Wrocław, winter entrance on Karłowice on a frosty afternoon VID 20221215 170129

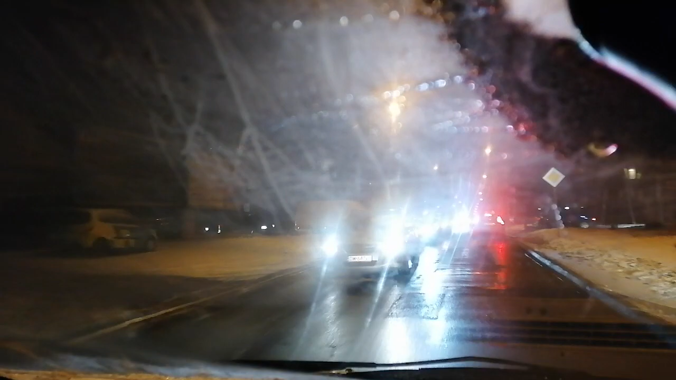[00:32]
Grudzień 2022 Minus 4 stopnie Celsjusza Dmucham na szybę
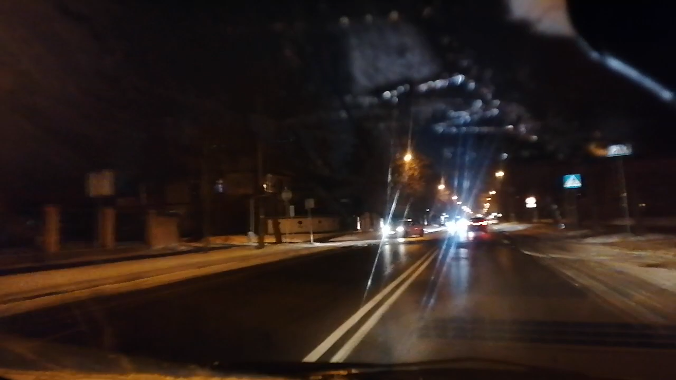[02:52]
Jest po 17.00 i 17.01 Dmuchawa oczyściła mi szybę I tak wygląda jazda 15 grudnia